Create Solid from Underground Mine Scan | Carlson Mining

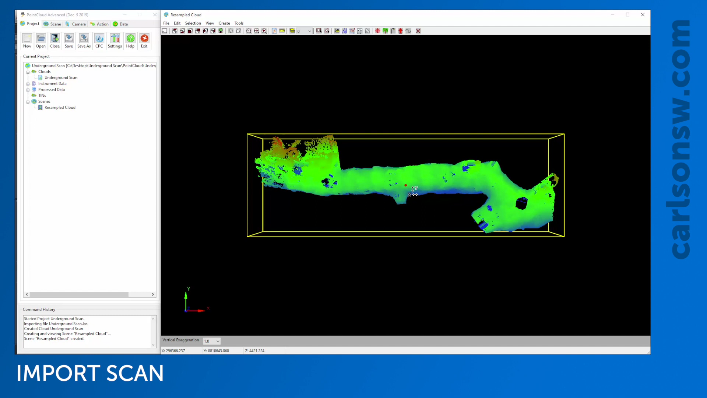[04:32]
the right so it just ensures these two don't overlap each other but now I can see my cloud there's plenty of commands in here I could do to clean up
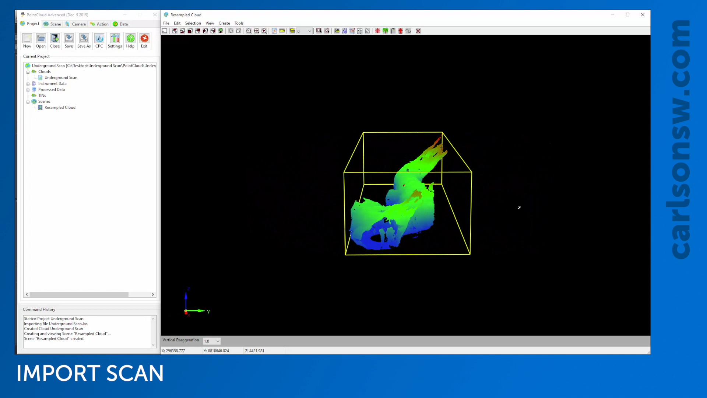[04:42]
this cloud for example you see I've got a few points down here probably where I hit a little puddle
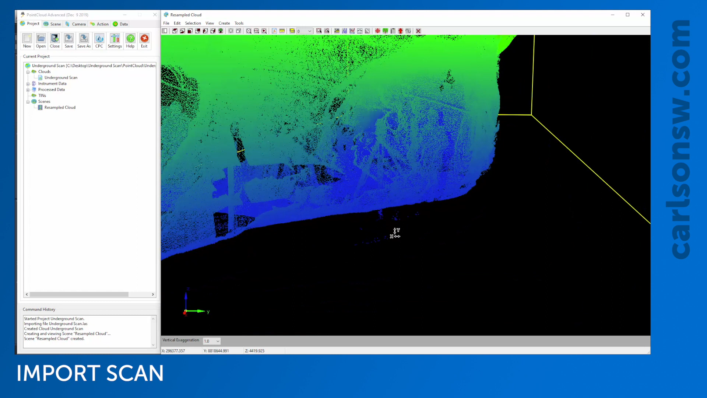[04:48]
water something like that I'm not going to show how we clean those out right now do those in another video
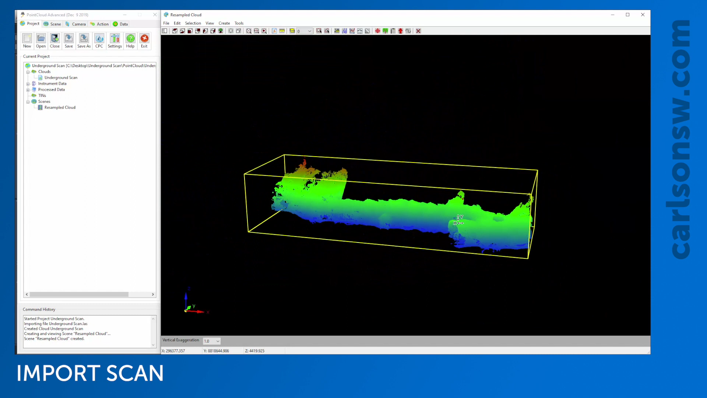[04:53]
but right now I'm going to say I'm happy with that cloud and I just want to create a
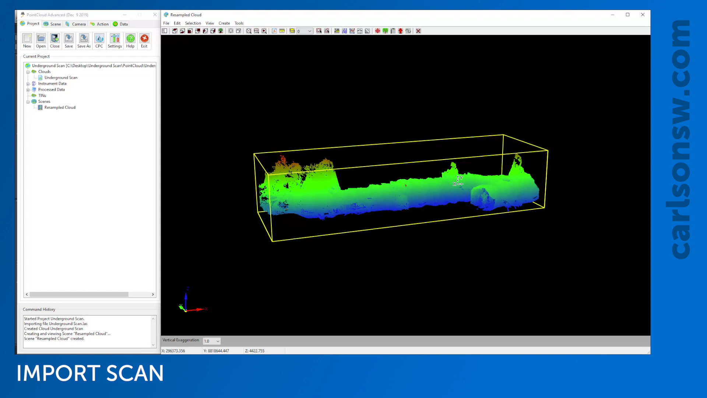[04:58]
solid from it so ways I could do that I could do that in the scene itself or I could do that directly from the project if I wanted to do it from the project I could right click on the cloud and I could say create solid if I wanted to do it in the scene I could select the points that I want I could do just a portion of the points
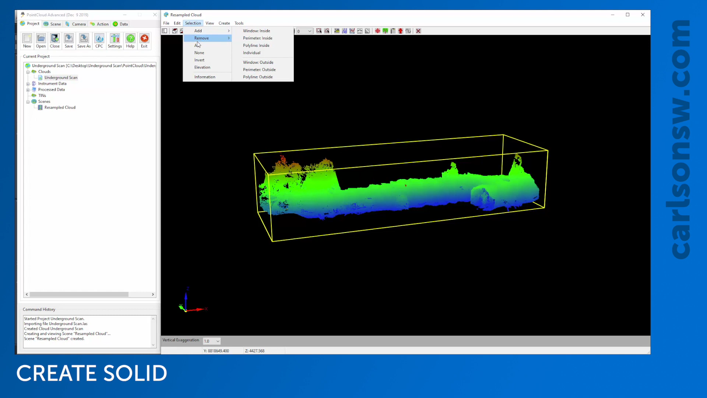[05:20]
now I'm going to click select all the points and I'll go to
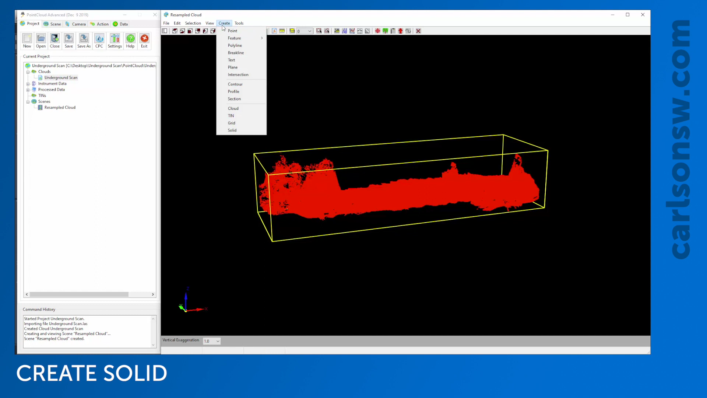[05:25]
create and we are going to create a solid so I'll give this solid a name I'm just going to call it solid one and there's four parameters we can mess around with in here to change the way the solids created so we have tolerance precision range and tightness the two that I really try to work with are the tolerance and the tightness reason for that is because the program can actually suggest a precision and a range based on the
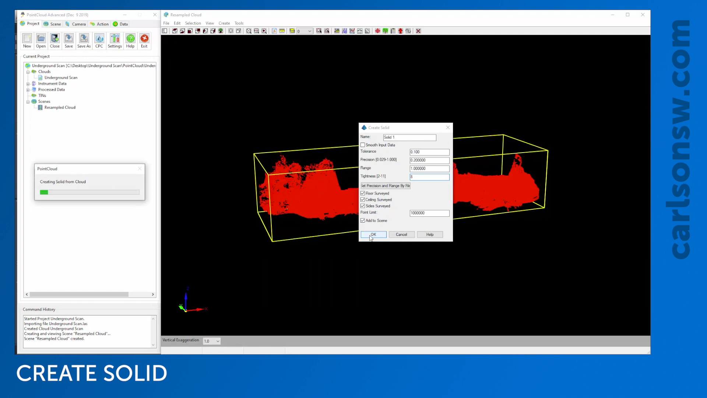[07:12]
fine if I want to work with that and I am going to add this to a scene so once I make the new solid I do want to visualize it so here I'll click OK it'll take just a second to create that solid and once it does create the solid it's going to add that to our project so you can see solid ones now added to the project but now I've got to visualize it I could visualize that in a brand new scene I can make a new one here that doesn't have the cloud included or I could append this to an existing scene that's what I'm going to do as far as how I'm going to color the solid I'm going to stick with this
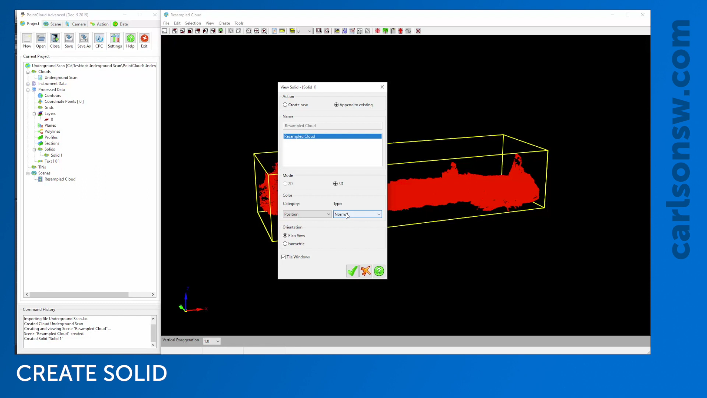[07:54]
position and normal option so that way it's going to color the solid faces based on the direction of the faces are facing so hit the check mark
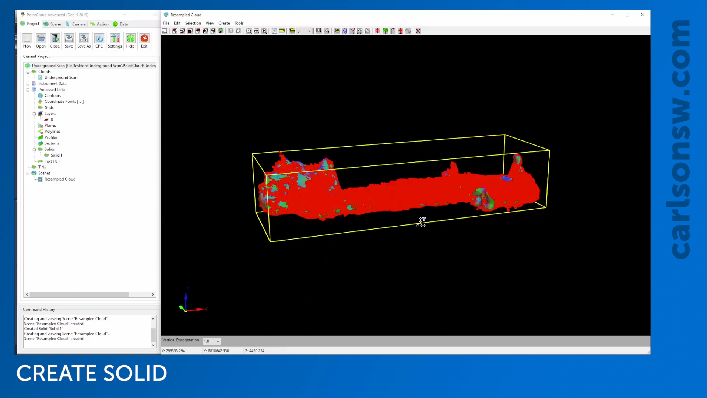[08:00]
there and we can see it adds the solid to this scene
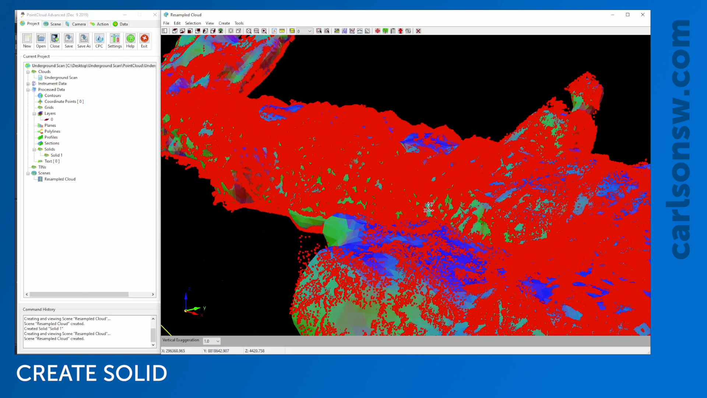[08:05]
it's a little tough to see the way the solids actually in there so what I'm going to do